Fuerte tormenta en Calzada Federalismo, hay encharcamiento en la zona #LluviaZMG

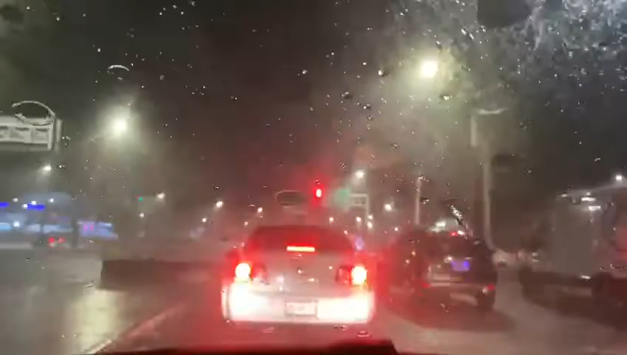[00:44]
pero también no se estacione bajo los árboles, debido a que por la intensidad de la tormenta y las fuertes rachas de viento, esto también puede ser una situación de riesgo. Y aquí en esta zona de circunvalación y la avenida o Calzada Federalismo ya alcanzamos a observar los fuertes corrientes pluviales que bajan por Calzada Federalismo hacia zonas más bajas. Con precaución, reporto Armando Villarreal.